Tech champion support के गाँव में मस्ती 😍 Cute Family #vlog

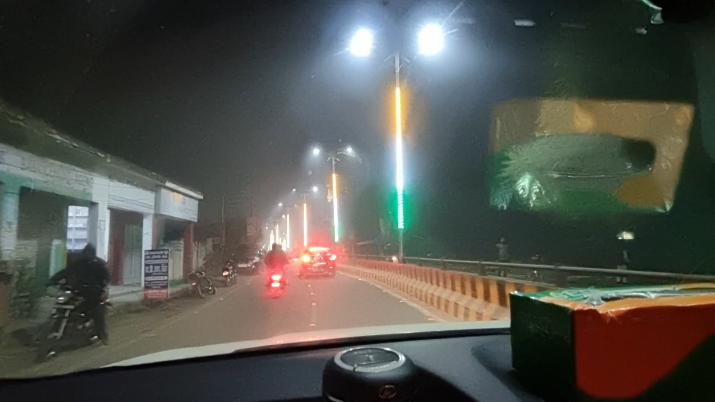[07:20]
पूरा कलर में अगदाम लाइटिंग हुआ है यहां पर बहुत मस्त लग रहा है